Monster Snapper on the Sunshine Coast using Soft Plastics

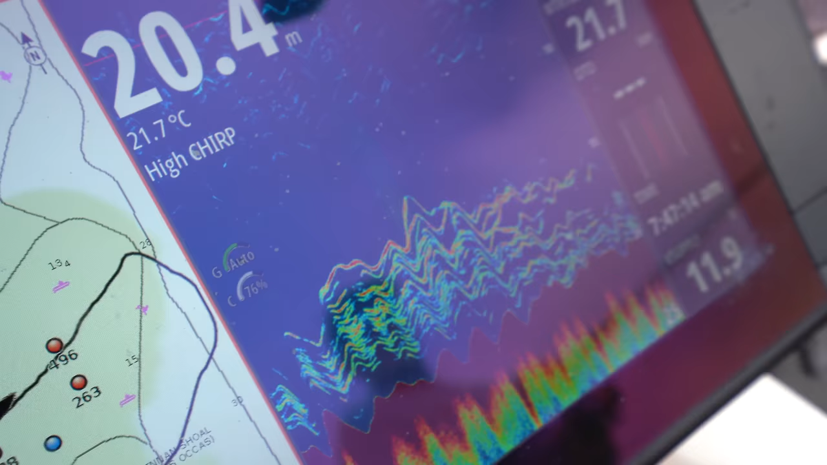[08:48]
On screen: depth 20.4 m, water 21.7°C
So you see on the sound of there now, I don't think that's snapper. I think that's a whole heap of bait. You can see it's moving through.
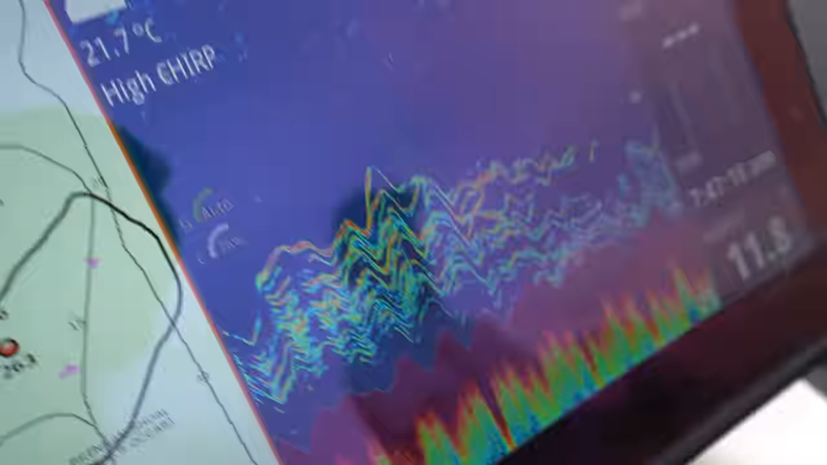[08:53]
On screen: water 21.7°C
How'd you find this spot? I used to drive over this spot on the way to a different spot. Okay. And a number of times I was marking fish as I was cruising over it.